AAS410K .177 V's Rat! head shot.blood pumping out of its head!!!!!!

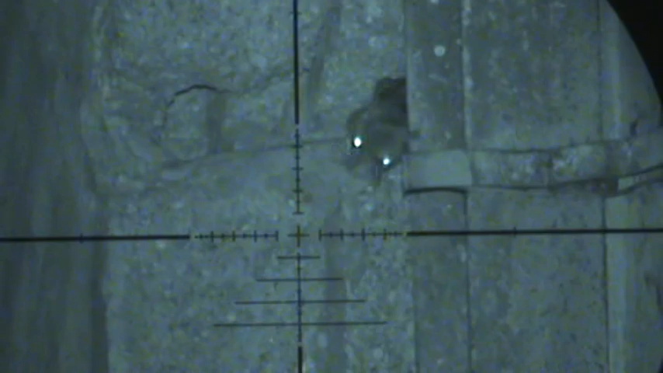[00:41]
Look at that, straight in its head. There's his mate to investigate.
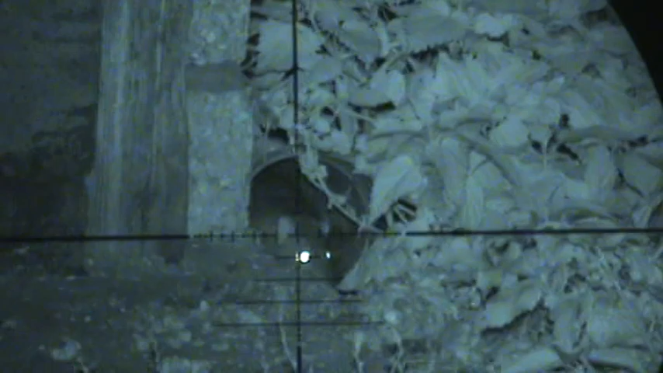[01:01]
Got him. That's the one I was after earlier. Another big one. Where did that other little one go to?